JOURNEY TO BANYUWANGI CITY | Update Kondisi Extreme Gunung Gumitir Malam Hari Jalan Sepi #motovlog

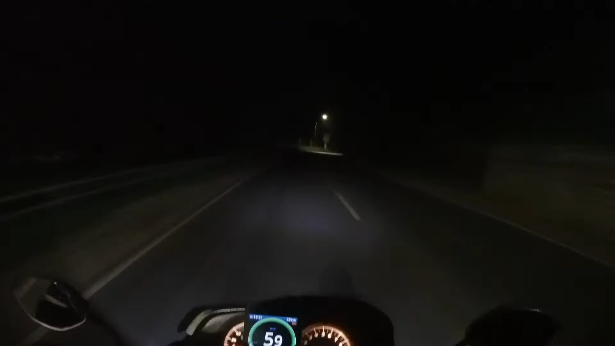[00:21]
woi gila woi gelak kan kanan kiri awas crash woi
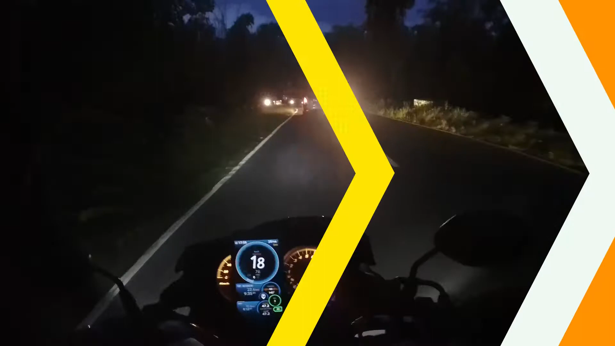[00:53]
Kembali lagi ya, dengan saya sekarang ada di perbatasan yang jalan menuju ke Gunung Kumisir ya. Sekarang posisinya udah kanan kiri udah apa nih, kayak hutan-hutan gitu ya.
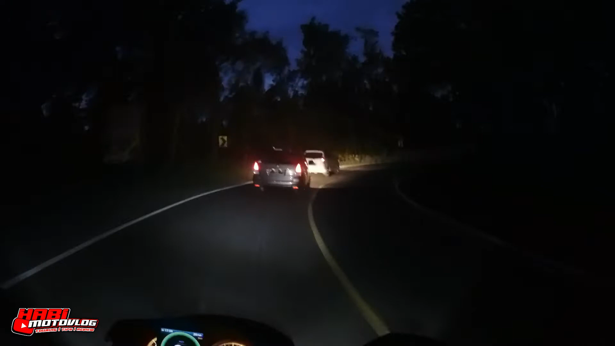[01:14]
Rumah-rumah udah mulai sepi ya, ada lah di depan pemukiman.
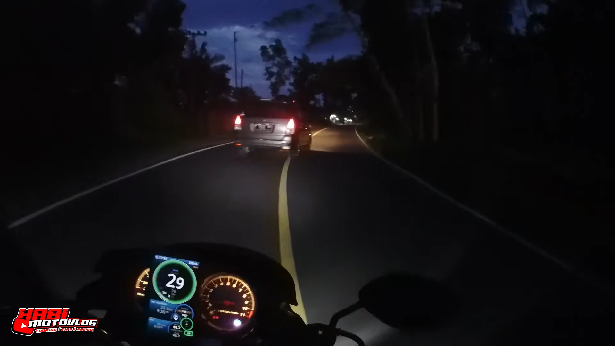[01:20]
Ini udah mau menuju ke Kumisir. Jalan Kumisir ya, yang udah legenda di kalangan para motor touring ya. Ya penerangan seadanya lah, seperti ini.
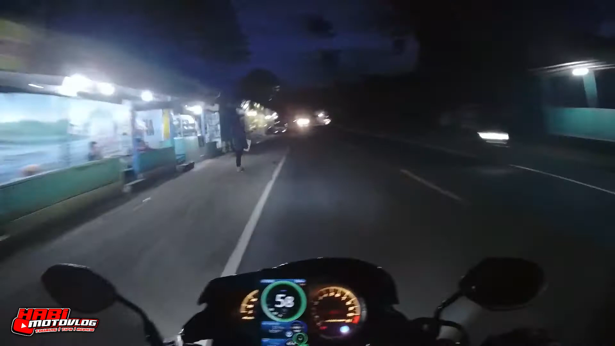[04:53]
barang, harus jaga diri sendiri aja, harus jaga batasan ya. Ya, keselamatan itu terus ada buat kita, tentunya bagi pengguna yang jalur Malang seperti saya ini ya, harus benar-benar kuat,
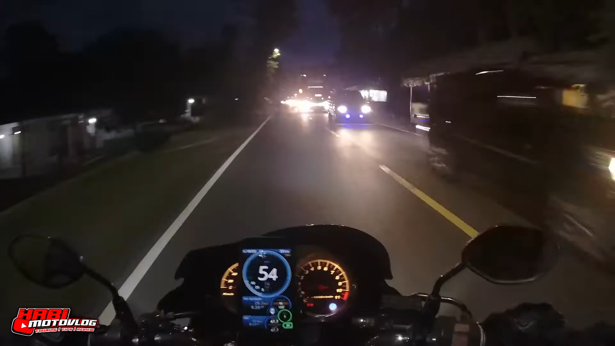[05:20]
harus benar-benar tahan ya, sama gempuran angin, sama mobil-mobil yang lalu lalang ini ya, kayak di depannya ambil jalan enaknya kan. Kita harus ngalah, mending ngalah aja. Kalau jalan jauh kayak gini mending ngalah, gak usah paling berani lah, untuk mending ngalah dulu, cari aman lah hitungannya.
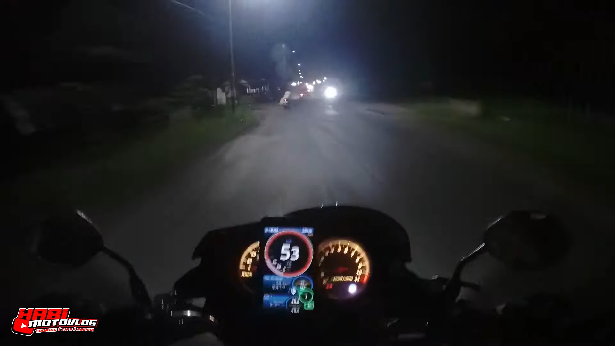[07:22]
Jalannya rusak kayak gini kan, harus terus hati-hati. Karena kalau perjalanan jauh, apalagi bukan ban tubeless ya, itu rawan bocor.
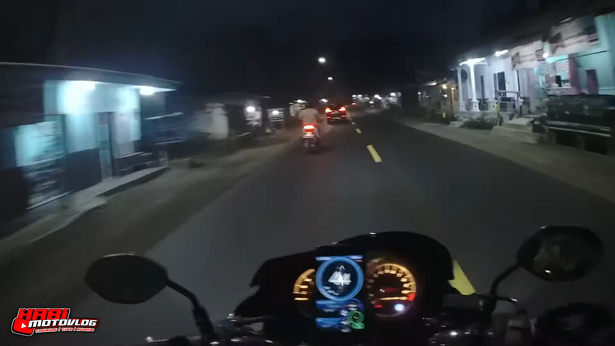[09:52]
Gak usah terlalu tergesa-gesa, seperti sampai dengan selamat. Ada tulisan selamat jalan dan terima kasih. Nah ini ya, selamat jalan dan terima kasih di kota Jember.
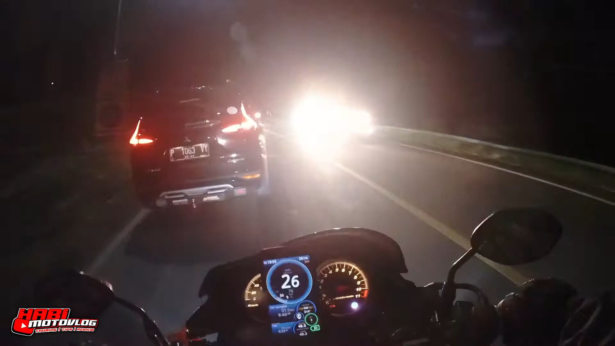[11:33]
Kaget anjir. Ini ya, ada tikungan ya. Tikungan tajam. Stop.
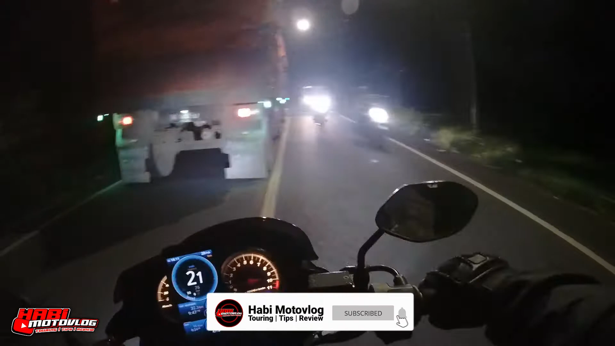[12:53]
Mau ambil kanan ya, tapi masih tikungan. Bahaya takut ada mobil di depan.
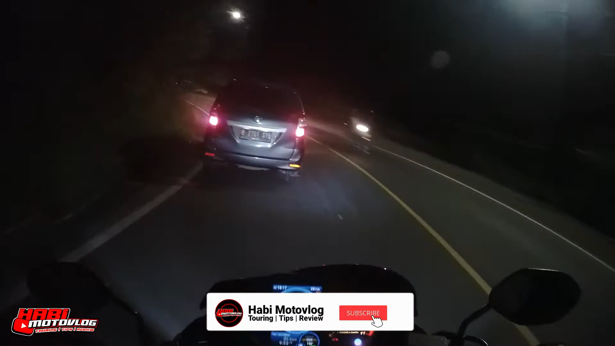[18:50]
Gak bisa nyalip. Kita nikmati aja perjalanannya pelan-pelan kayak gini kan miring kan, kepalanya miring, badannya miring, anjay. Gila. Langsung nikung. Gila kan. Badannya miring nih, weh, motornya agak miring. Gila, gila.
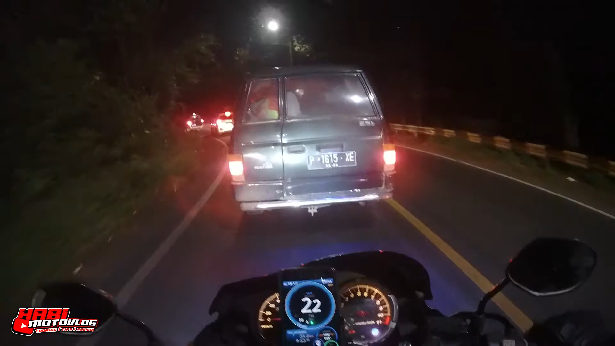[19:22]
Ayo. Mau kemana nih, ayo.
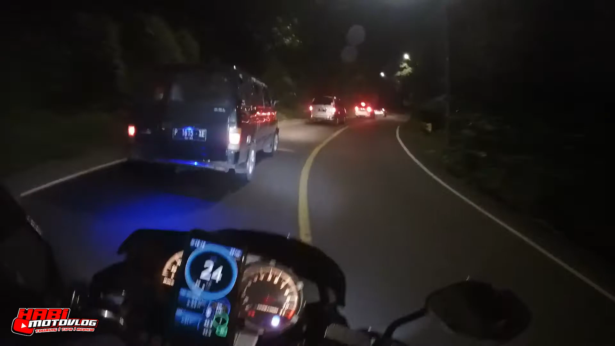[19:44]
Yuk, nyalip. Aduh, motornya pelan guys. Gila. Berasa jalan di puncak nih kalau kayak gini nih ya.
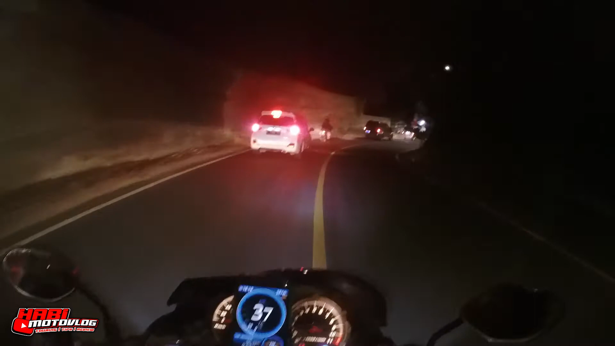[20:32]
Satu mobil terlewati, saudara-saudara. Kita tikung lagi terus ya. Gila.
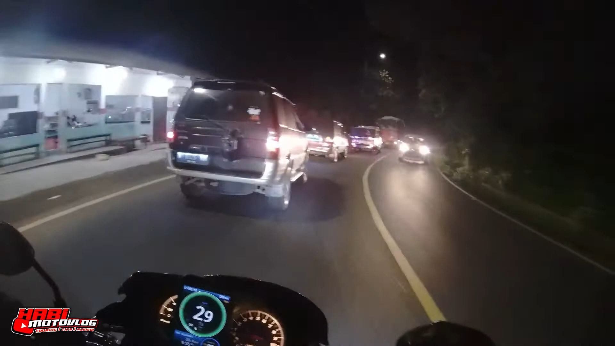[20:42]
Nggak bisa coy. Bahaya nih. Gila. Jadi kasih nyali gua anjir. Pinggah. Capek lah macam gila mas bone gila.
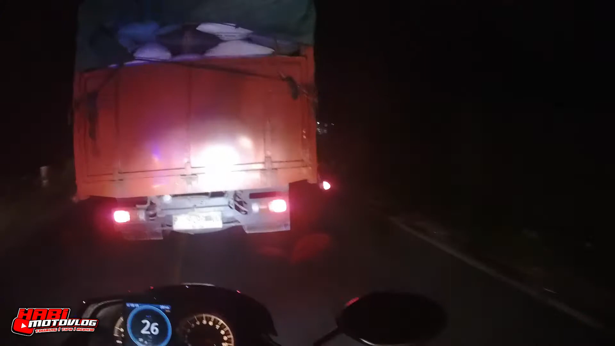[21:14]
Pelan-pelan tapi pasti enjoy. Gila jalannya enjoy. Gila truknya miring cornering coy. Gila.
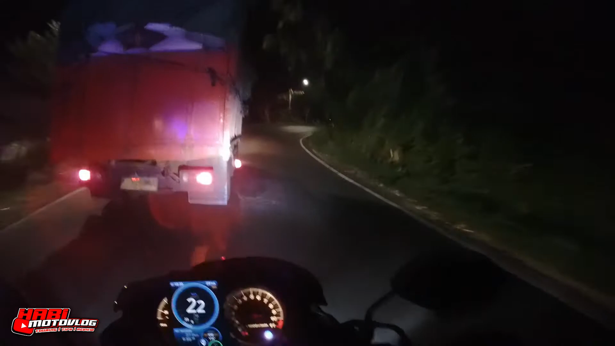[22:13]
Gak bisa anjir. Pegel juga tangan gue. Kali Baru udah kelihatan dari sini ya. Daerah-daerah Kali Baru sudah kelihatan.
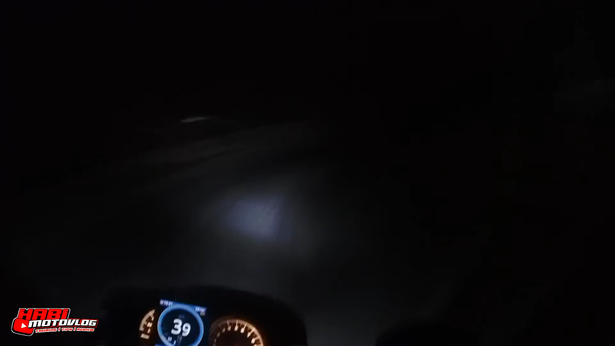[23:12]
Jangan sampai ngantem trotoar, wih. Gila. Tikungan tajam. Kita pas pun lurus lagi. Wih. Gila kan. Kanan, kiri. Awas crash. Wih, gila. Gila, anjay.